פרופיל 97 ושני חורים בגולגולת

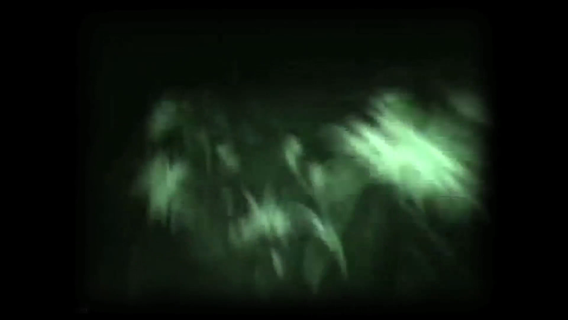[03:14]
משכתי את עצמי כמה סנטימטרים עוד יד, עוד כמה סנטימטרים ככה לאט לאט משכתי את עצמי עד
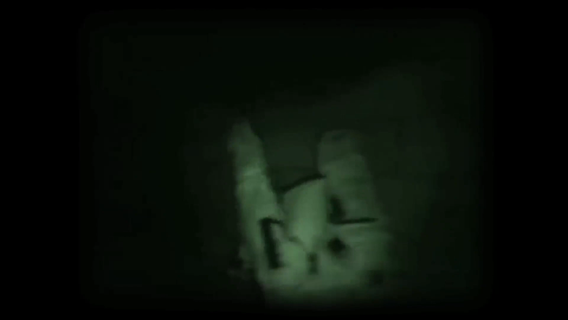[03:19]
שהגעתי לכביש למעלה הבאתי את המשורה שהם נהרגו בבית חולים